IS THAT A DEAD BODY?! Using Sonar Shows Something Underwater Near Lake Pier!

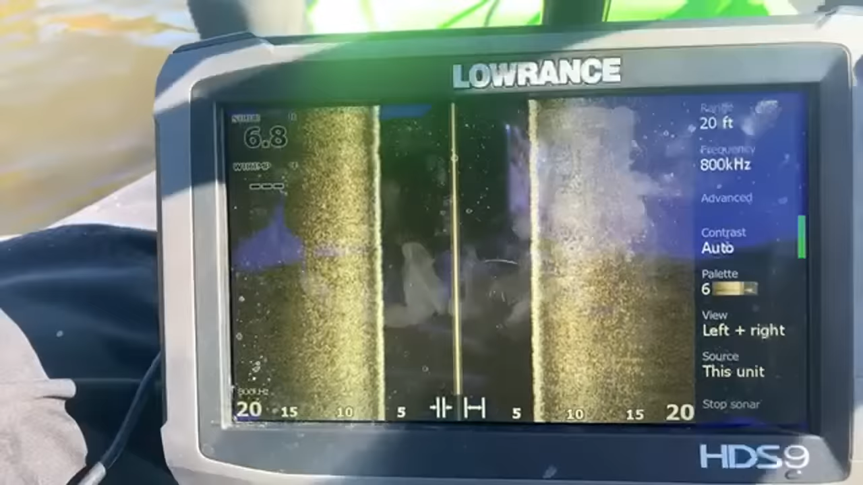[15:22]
I know Lowrance has HDS Live, and HDS Carbon. Now those are like the brand up from this one, and they're spendy. Of course, they all are spendy, but I think those are the equivalent of the hummingbird Solex, like what Jared has. Jared and Jacob. I just couldn't get, like, I had everything like ready to go. I just didn't have the funds. If I would have bought that sonar, I wouldn't have money for anything else. So I had to go with the crappier sonar for now.
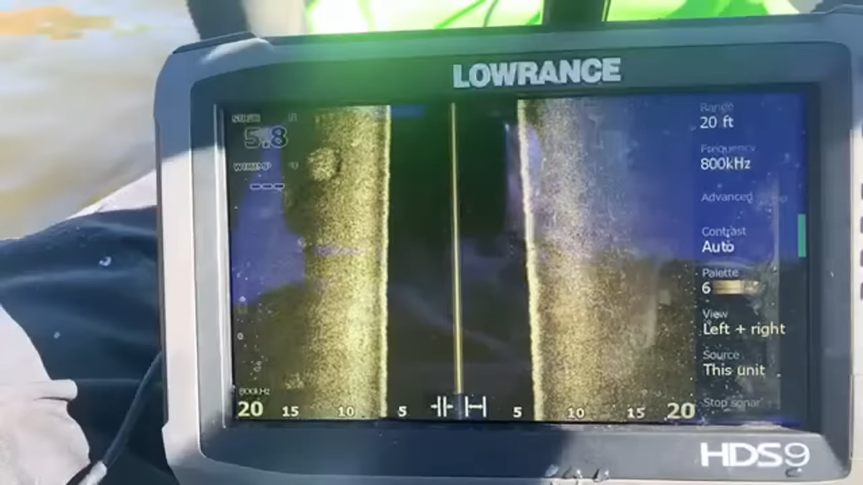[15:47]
And hopefully, as time goes on, I'll be able to afford the better sonar and get better traction, you know, out in the water.
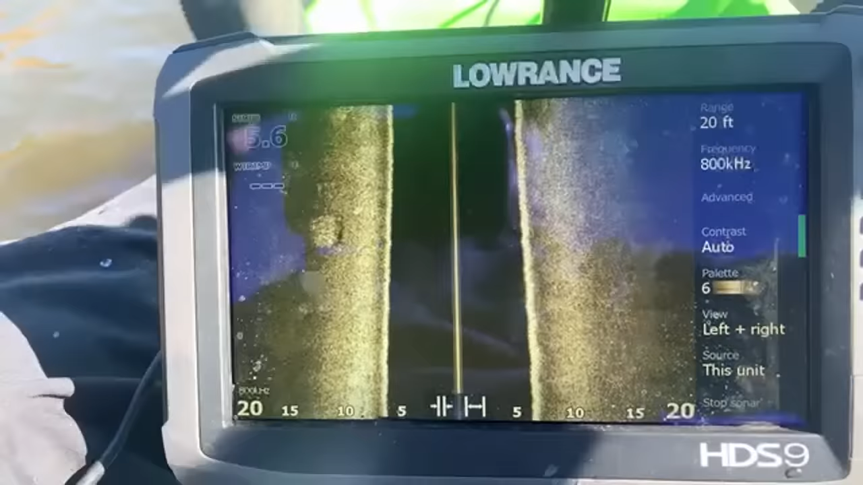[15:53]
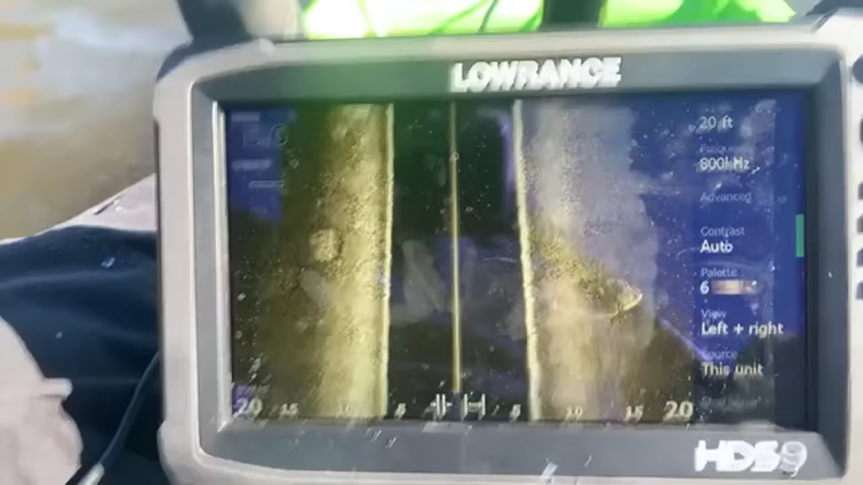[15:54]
I don't know what that's, sorry. I think that circle you're looking at is actually just water or grass.
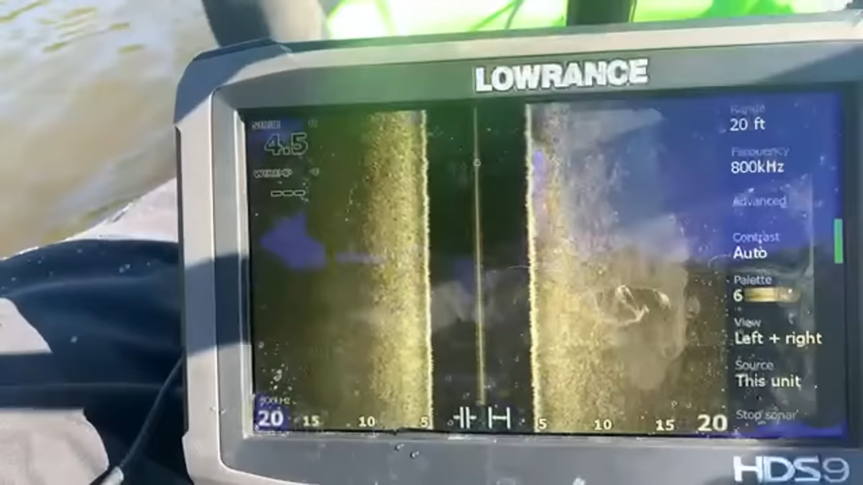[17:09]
This is working a little bit better though. 4 feet deep.
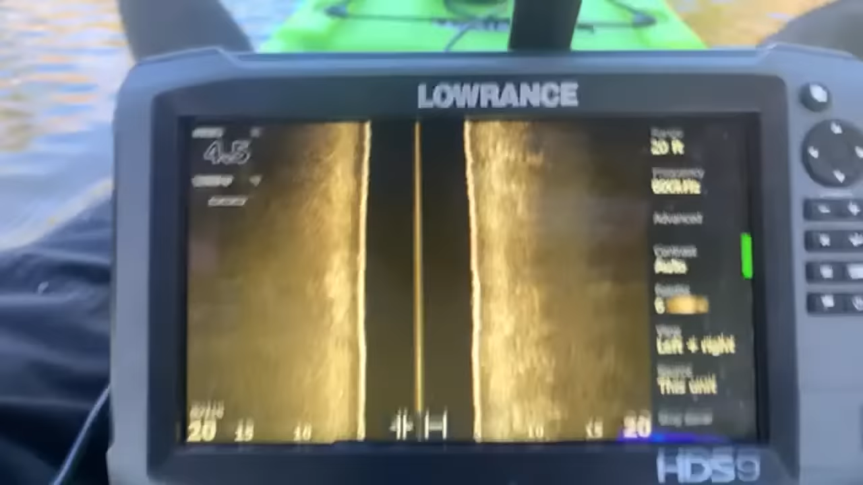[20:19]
Bing. That's weird. I went under the bridge, didn't pick up on the pillars. I'm being very worried about this damn slow rants. I hope it's detailed enough to be able to see a car. That was my biggest problem in Nashville,
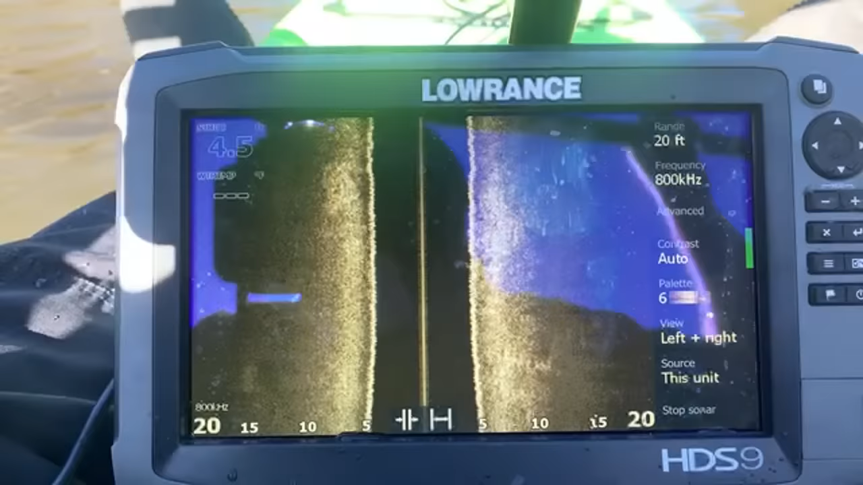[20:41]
is I came across a few spots that I didn't know if they were cars or not. So now I'm obsessed.
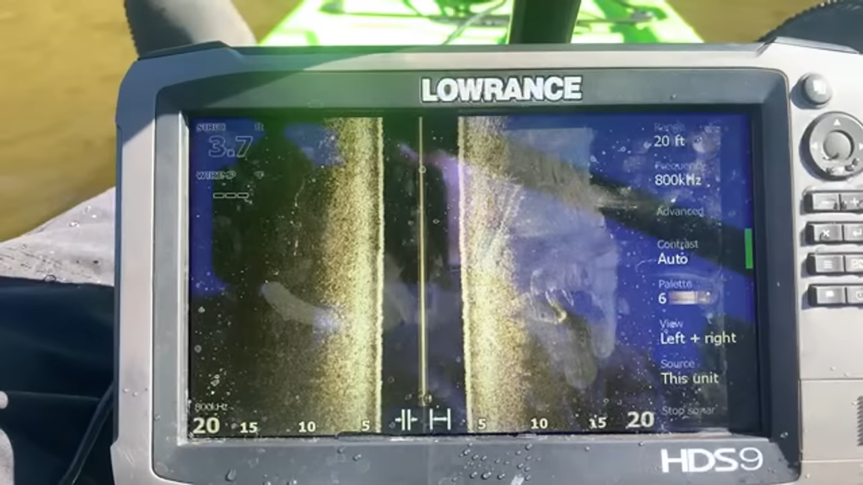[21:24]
Another cool thing that, let me see, Lowrance has something called Live Sight, which is like real-time sonar.
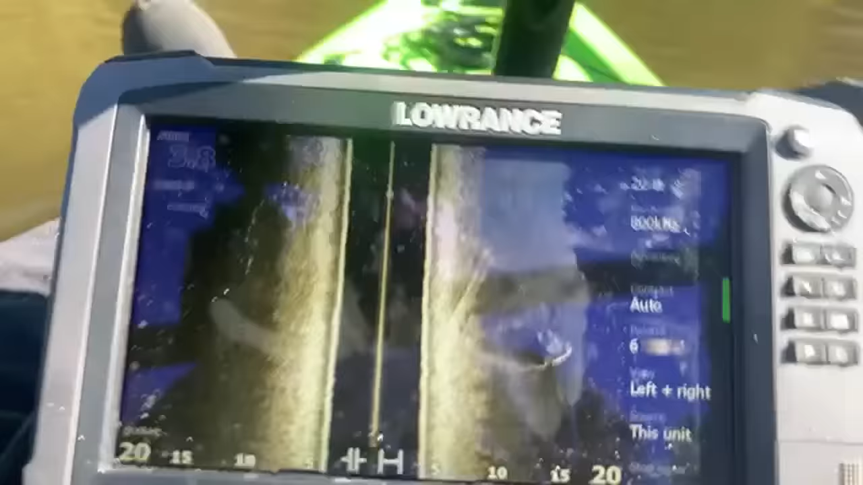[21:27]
Like you can, in real time, you can see it instead of just a snapshot. And then, it doesn't have 360 though. So I'm gonna have to make do without that.
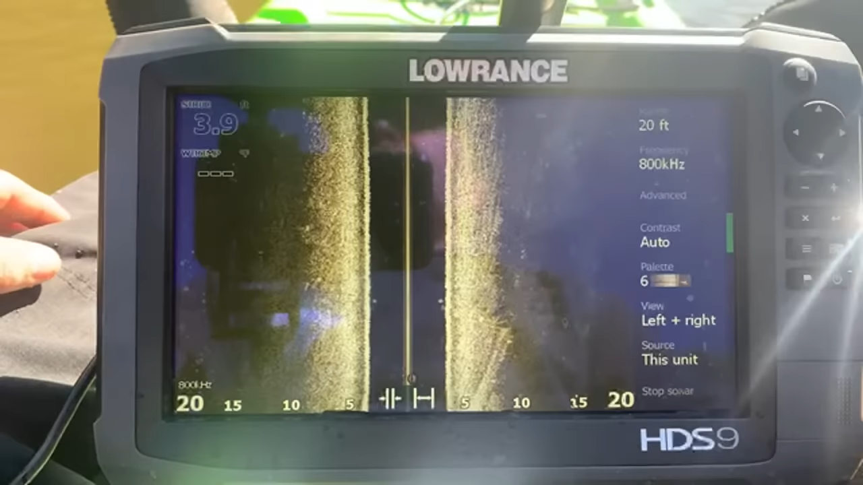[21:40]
Hopefully like I can pinpoint where something is. Tie things to the kayak. Tie things to the kayak. Well, that's, you know, that'll work, but like for instance,
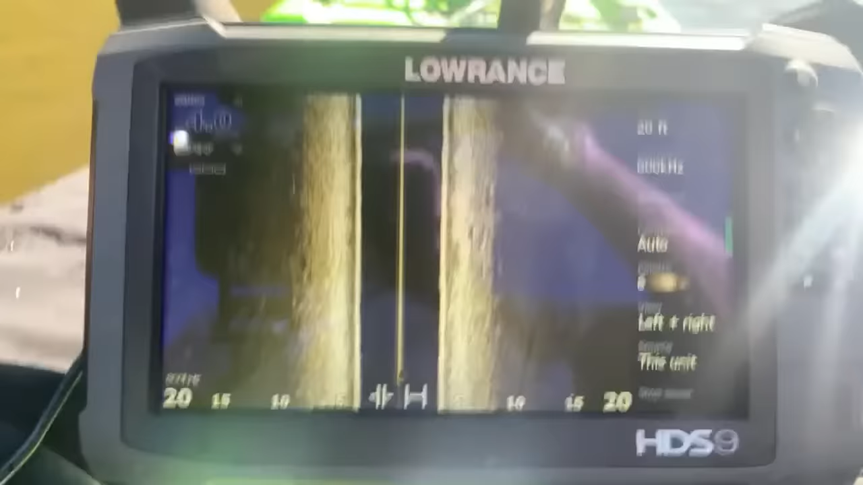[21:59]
the sonar screen itself, it's water resistant, not waterproof.
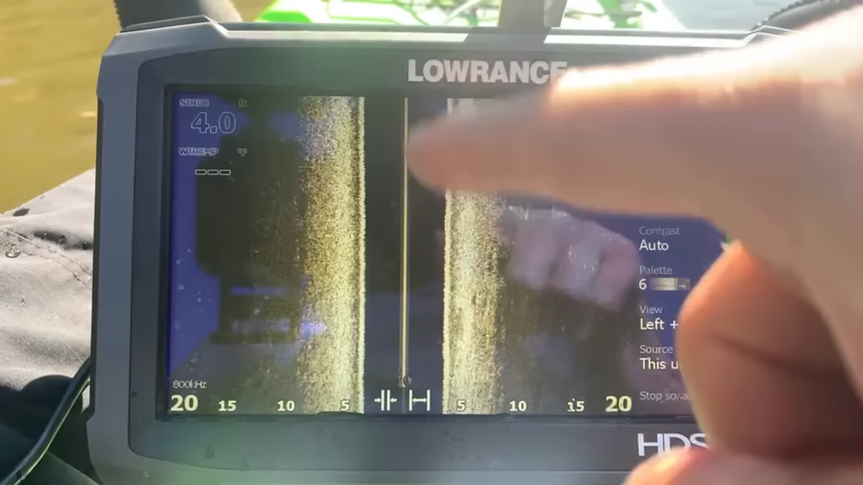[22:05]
Makes sense? It's like if it gets submerged, I'm pretty sure that's it.
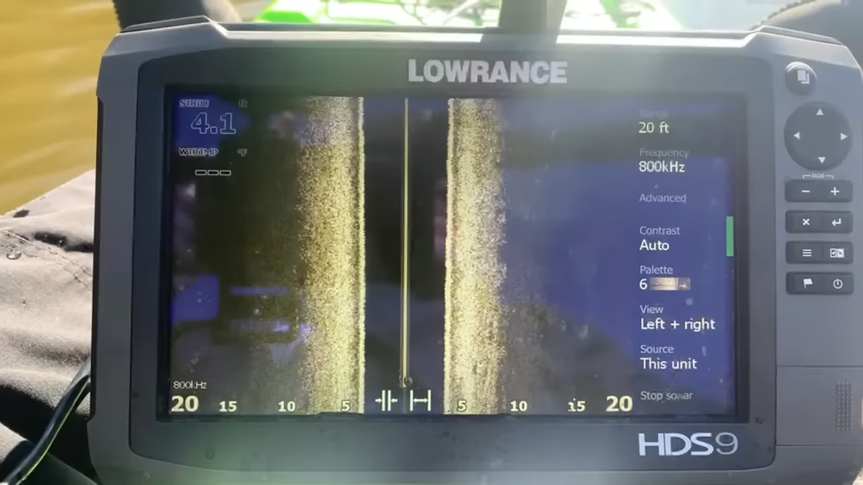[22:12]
See, I don't know.
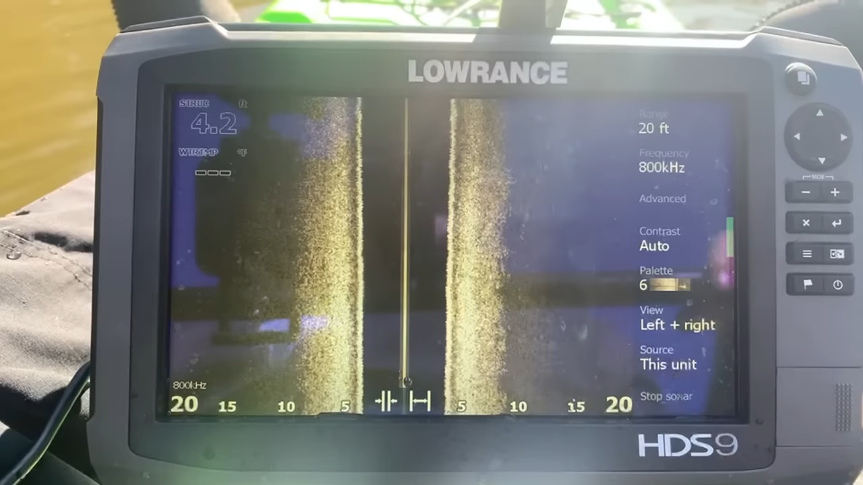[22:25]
I just passed over a log. Should have showed up. It definitely didn't. Not being a very fan. The duck is laughing at me. I know, right?
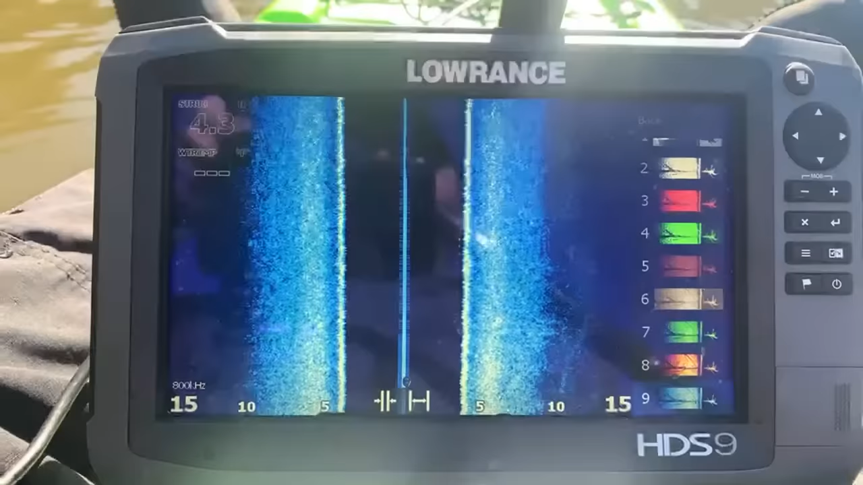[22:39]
It sounded like it.
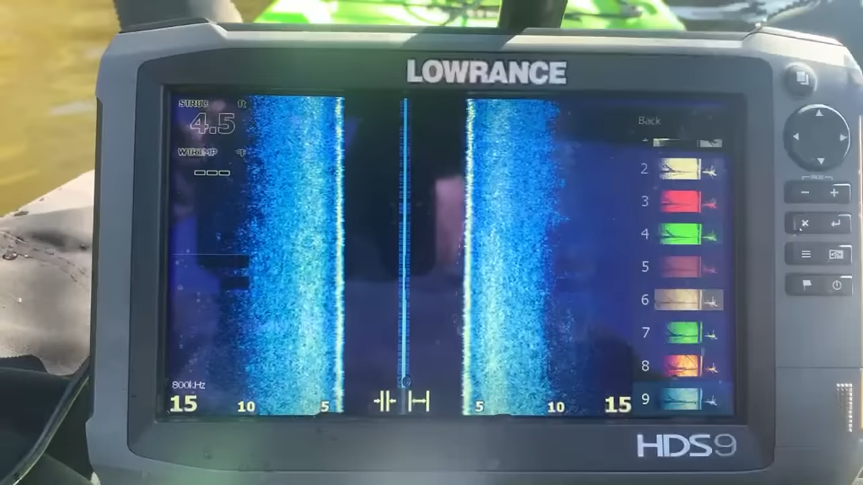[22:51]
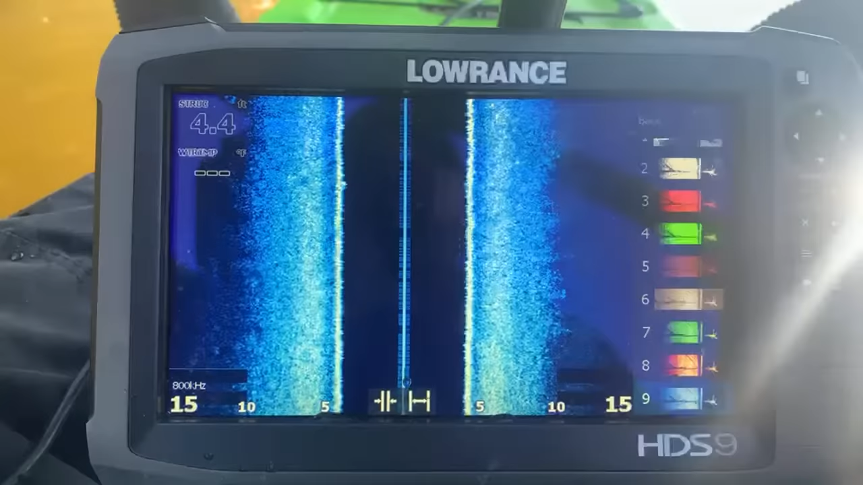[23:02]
I'm gonna go really close to this pillar. Let's see if it picks up something. You going to Tennessee in January? I am going to Tennessee at the end of January to join Jared. I'm also gonna go back there as soon as I get a boat, and I'll be able to, there's a couple spots I wanna search that aren't near the spots that Jared was at. See, well, there's those pillars that I just passed. You can see the shadows all the way off. Man, it's not detailed at all. It's incredibly grainy. Wish I would have waited on a...
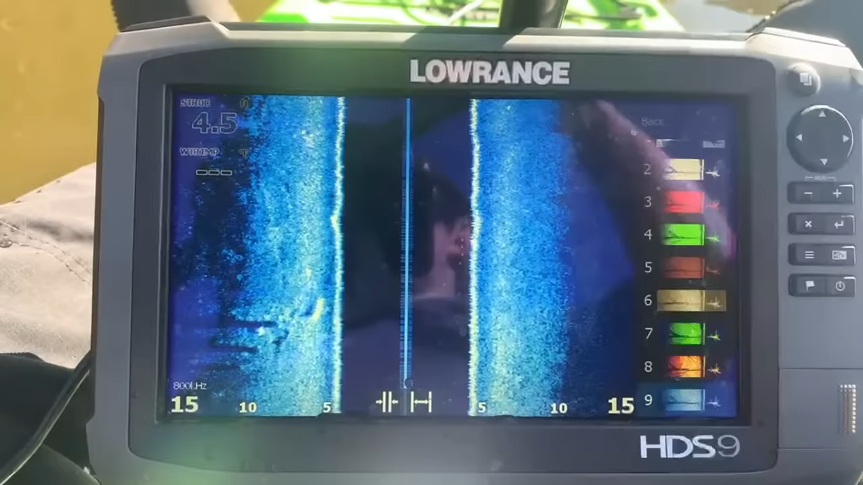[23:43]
aggravating. Ugh. Going after some ducks. Maybe they'll show up on the radar, a sonar.